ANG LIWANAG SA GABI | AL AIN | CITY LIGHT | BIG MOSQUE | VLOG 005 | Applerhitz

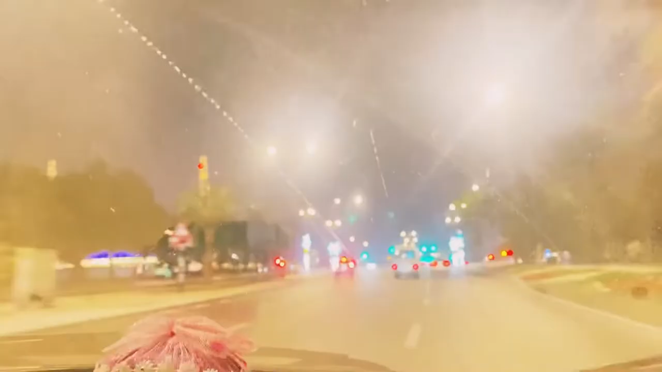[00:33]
So mga talks, ayan na yung pailaw ng kalsada dito sa AIN.
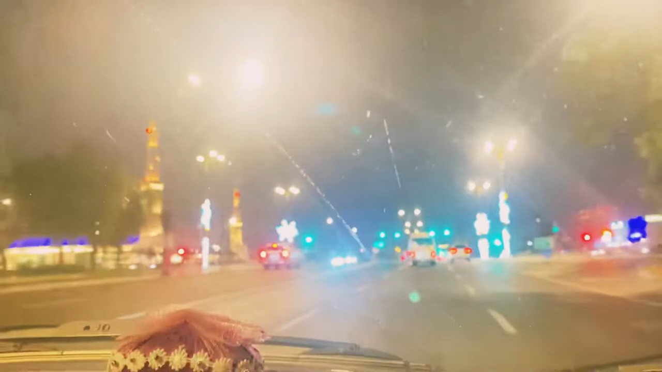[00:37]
And then, ito yung big mosque dito sa AIN.
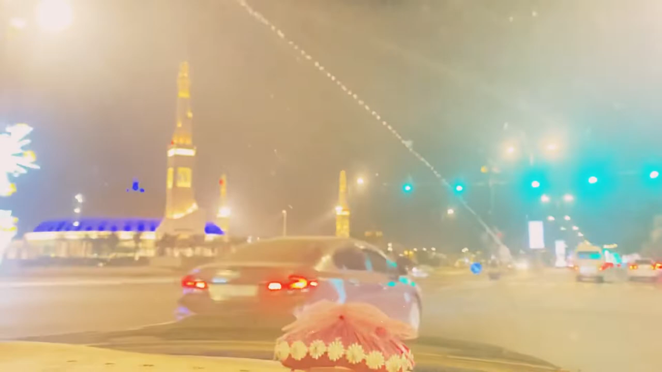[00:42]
Pero yung pinakamalaking mosque, nasa Abu Dhabi siya.
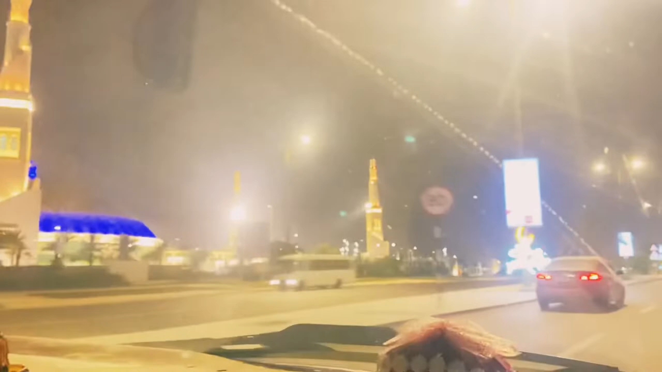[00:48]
Tapos dito sa AIN, ito yung malaki na dito. So, ayan yung